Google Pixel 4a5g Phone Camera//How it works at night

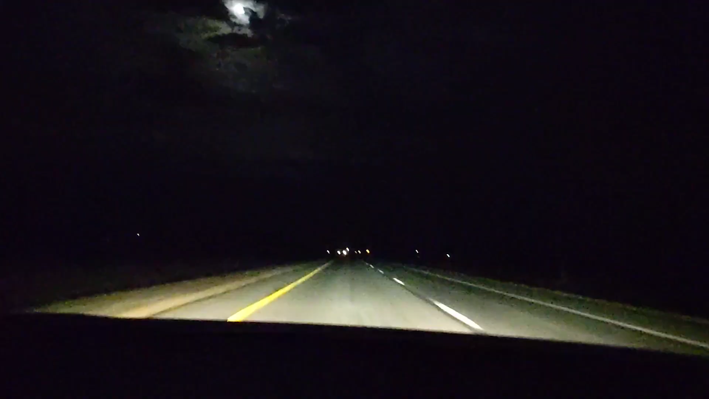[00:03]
Yeah, that's terrible. Driving in the middle of the night. 130 kilometers an hour, looking for deer. Hoping one doesn't jump in front of my car.